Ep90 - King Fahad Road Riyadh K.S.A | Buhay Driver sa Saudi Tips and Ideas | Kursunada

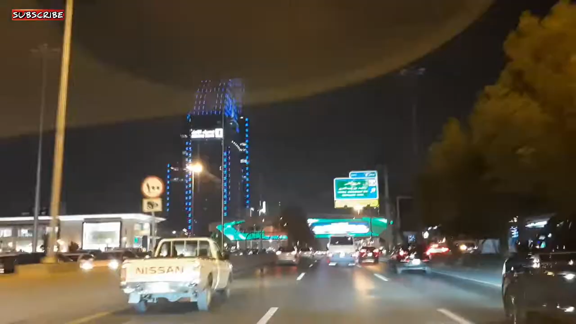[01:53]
Pwede naman yan Diba? Nandito ang sentro ng Riyadh Along King Fahad Road, Takashoshi Road And Olea Street Ayan Kung kayo maglilibot sa Adabab Road Ayan, ayan ang sentro ng Riyadh mga ka-bans Magkita nyo naman yan ang mga building o
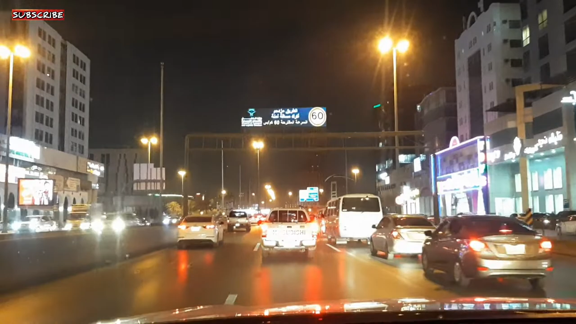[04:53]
Pero Sa tanawin naman Lalo kung Kayo'y baguhan Ay hindi ka mainip Kahit mabagala yung takbon nyo Punahin na natin Ayan Be a defensive driver Mga ka-brads Mag-alam natin Gusto niyang Sumingit Or Kumuha sa linya natin O Ayan na natin Hindi karuwagan yung Ibablock pa natin sila
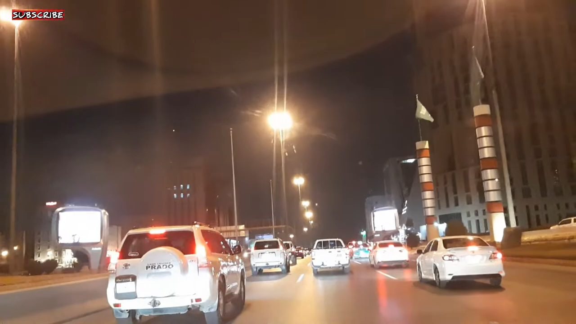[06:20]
Fahad between King Abdullah no Crossing King Abdullah Road Or Oroba Road Riyadh Ay doon kasi sa King Abdullah naman Papuntang Ima Masaud Hanggang doon sa Altumama Hanggang doon sa lugar namin Sa Alas bin Malik Road Ang ganda din ng view doon Mga kabrads Basta itong along the way King Fahad na ito Dito sa centro ng Riyadh Gandaan dito yung mga Gusali talaga na Matitindi Tapos kunan natin mamaya Yung ano
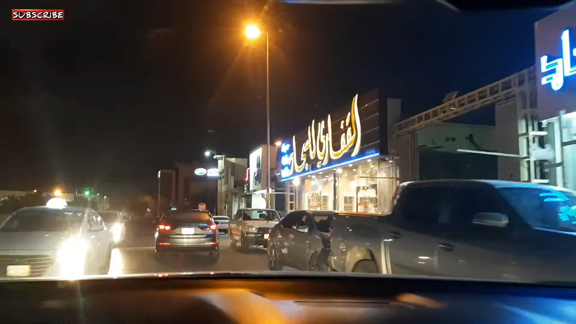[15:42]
Resume tayo mamaya dun sa may sinabi ko nga nga magandang view na naman ano So ito nga yung lugar ng kribigan ng amo natin Diyos Kita niyo yun Polis May polis Ayan Sige mga kabrads Resume tayo mamaya Kasi may polis May polis Itawa na lang natin itong pagod natin mga kabrads Itawa na lang natin
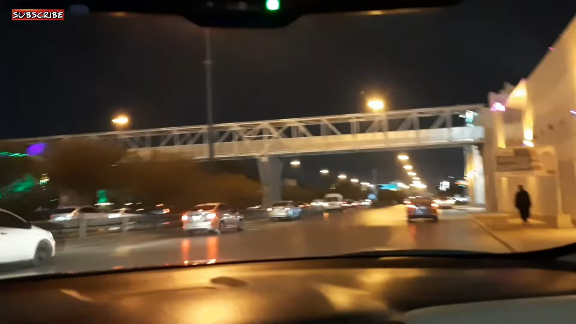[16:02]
So ayan mga kabrads Pabalik na nga tayo Sa bahay So ayan Kita niyo Ganda ng view talaga dito sa King Fahad Road At ang speed limit po pala dito mga kabrads Sa King Fahad Road ano Is 100 km per hour
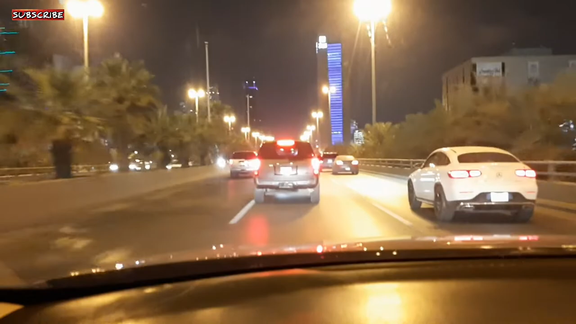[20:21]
Kaso hindi palaga anong maganda yung sinasabi ko sa inyo mga kabrads Kasi hindi nagpa-ilaw pala Minsan kasi yung ayan nakikita nyo yan Ayan,
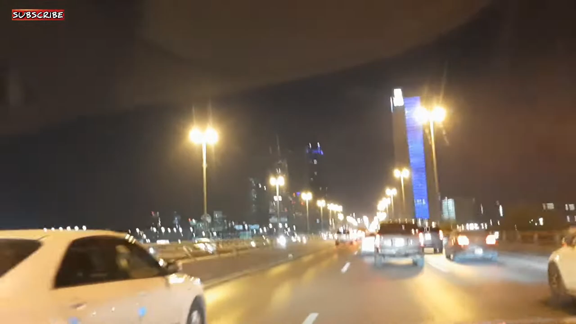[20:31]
ayan, ayan, ayan Ayan maraming building Bukod sa itong Al-Rajibank na ito Itong mataas na building na ito Malapit sa atin
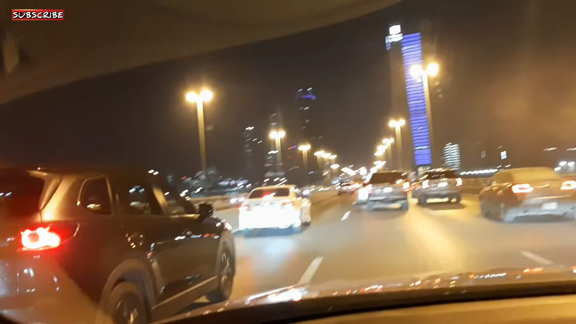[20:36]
Malapit Ayan yung kulay blue
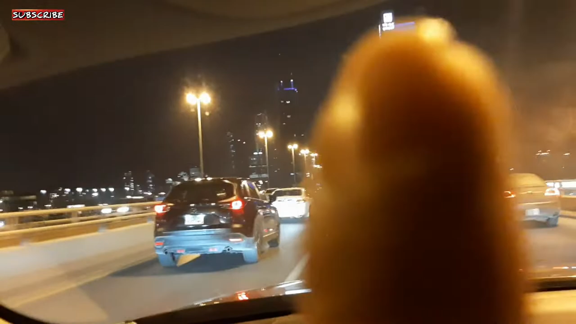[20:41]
Ayan Ito Itong madilim na ito Pag nagpa-ilaw yung mga krus Ang ganda ng ilaw Yan yung sinasabi ko sa inyo nung dumating ako dito Nakatingga yan Lahat ng building na yan Tsaka sa umaga mga kabrads Napakaganda ng Mga disenyo ng mga building na yan Yung mga structural nya Ay hindi pang karaniwan Kala mo mga robot ba Na natayuan Ang ganda Ang ganda ng structural nya So mamaya malapitan natin yan Bukanan natin na Magandang shot
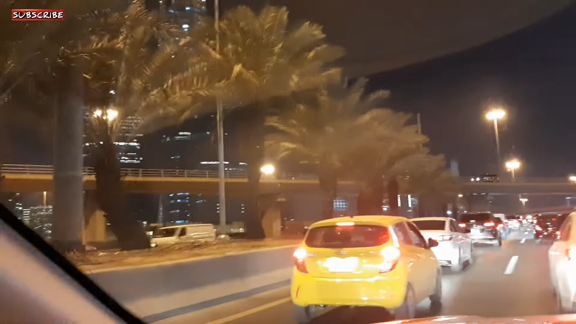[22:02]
Tsaka ang ganda ng mga design nyo talaga nyan sa umaga Ay ganda ng mga design Ganda ng mga design ng mga building na yan Ang daming yan Alam mo nga isang syudad ng puro building yan eh Ayan Yung design yan ang lupit Ang lupit talaga Believe ko mga Ito, ito maganda pala ang kuha dito
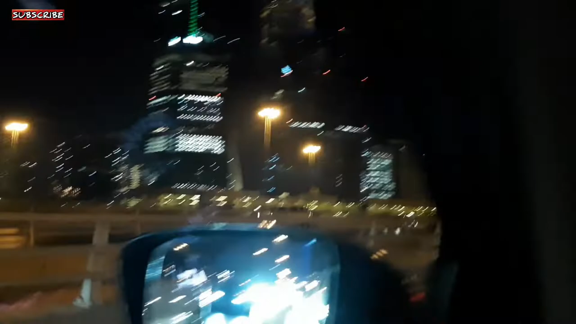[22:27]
Ayan Sa umaga Kitang-kita mo yung mga design nya